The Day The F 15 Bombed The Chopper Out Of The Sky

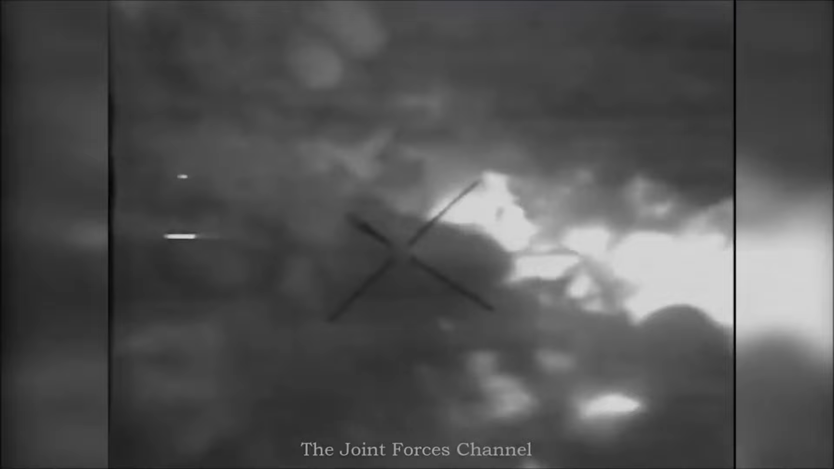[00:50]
fast in this complex situation bocky needed to think fast
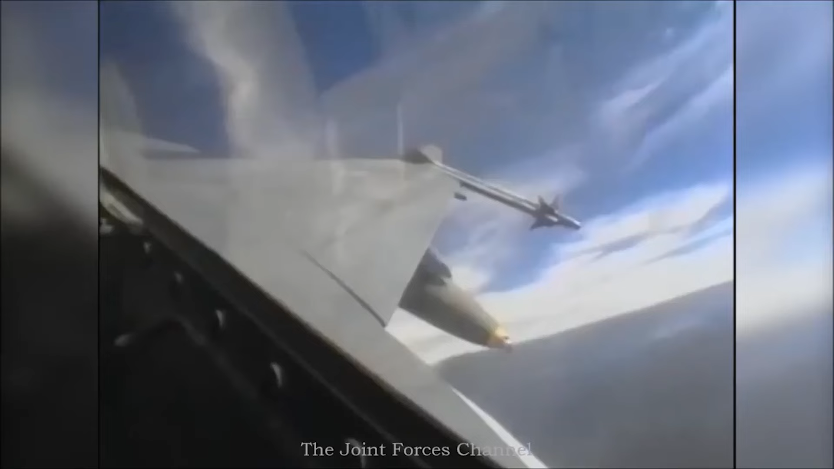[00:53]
in the nick of time he decided to go for a ground attack since he could only see the rotors using his lantern pod
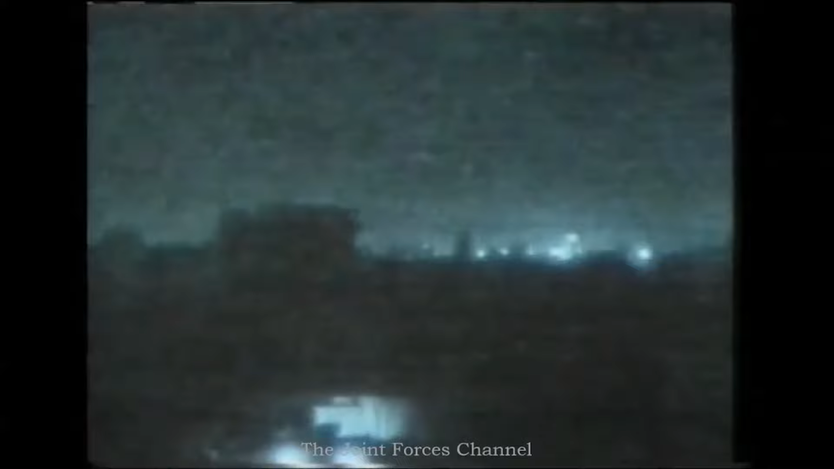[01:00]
by the help of ground targeting system used by the f-15 bocky used a laser
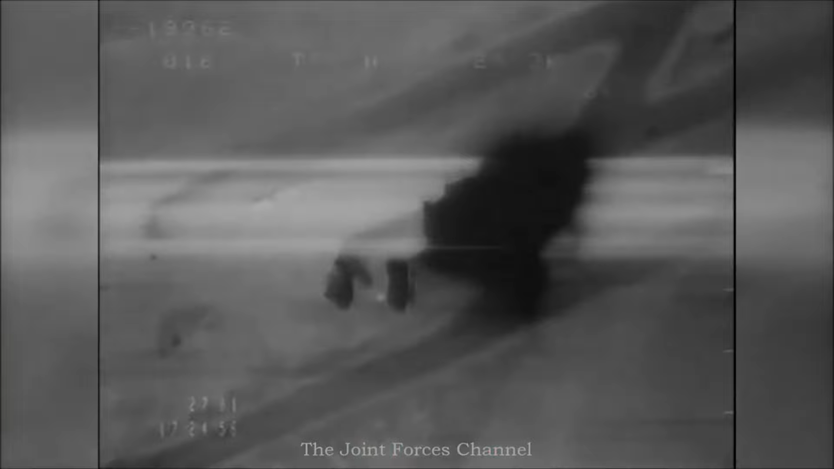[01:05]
guided 2000 pound gbu 10 bomb on the helicopter as it began to lift off they kept the
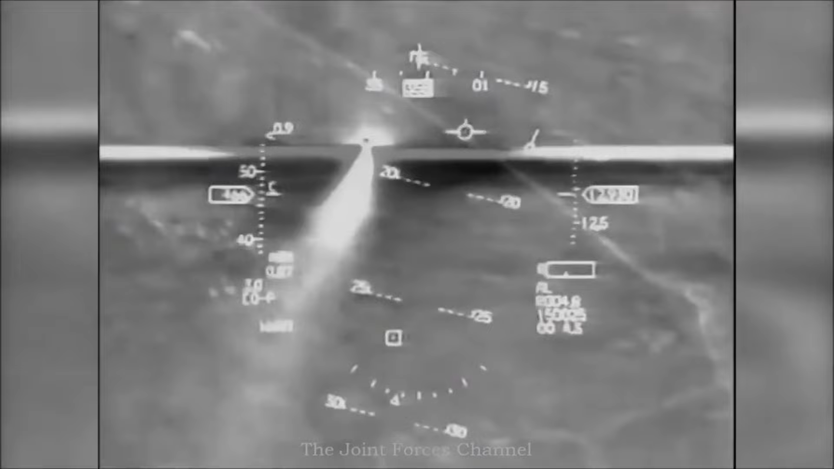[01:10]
f-15s laser pointed at the helicopter continuing to guide the bomb the bomb went through the rotors and the cockpit its fuse delay exploding the munitions underneath